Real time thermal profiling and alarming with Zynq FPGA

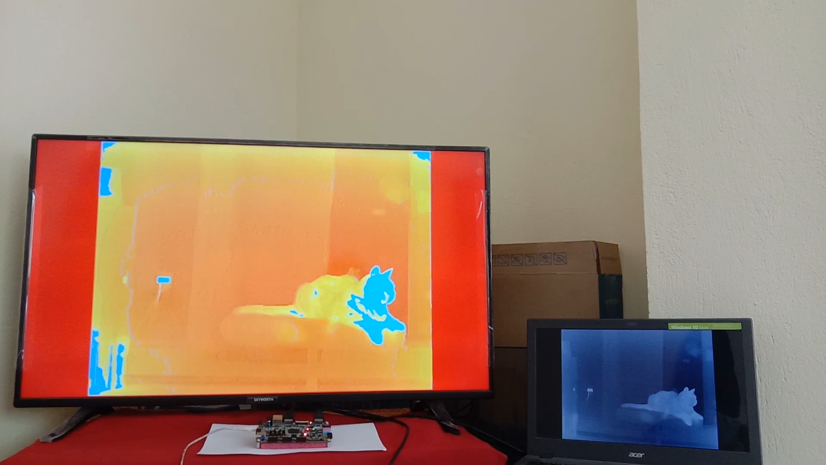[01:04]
Based on the given temperature reference, the high temperature object is detected. This reference temperature can easily be assigned as per requirement. Here we see detected area or object is imparted blue color.
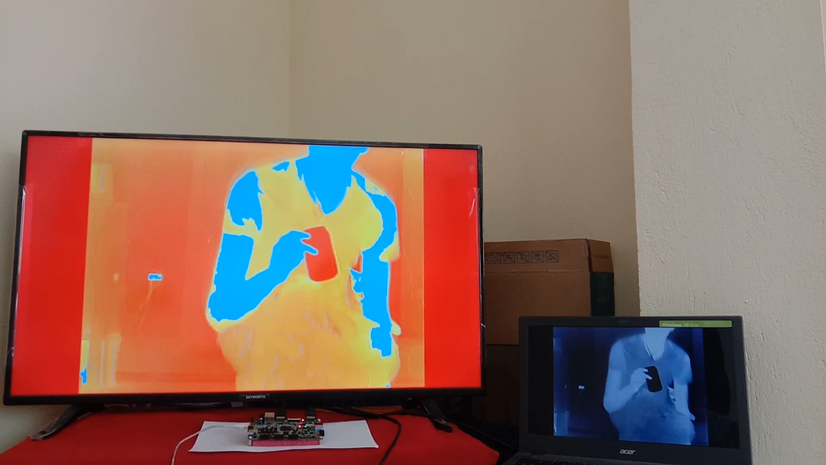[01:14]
The coloration is not the standard. However, it is done for better highlight and for demonstration purpose. Meanwhile, we see red LED blinking over the board,
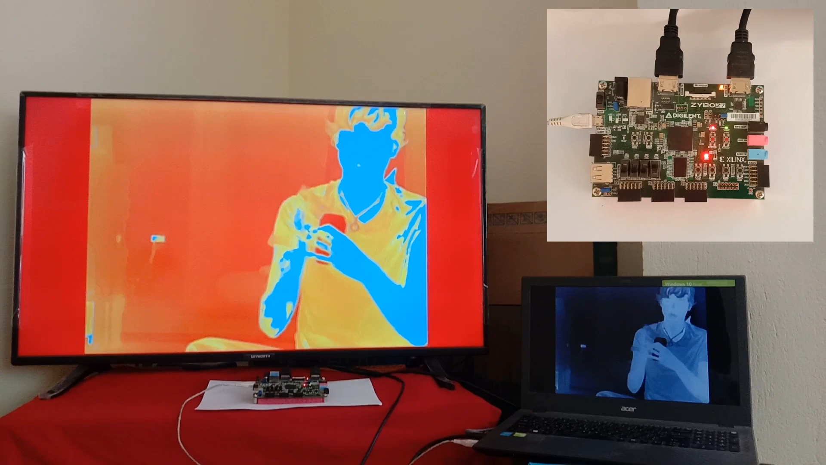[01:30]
which represents that high temperature object is detected. Here we see. Here we see. Here we see. Here we see.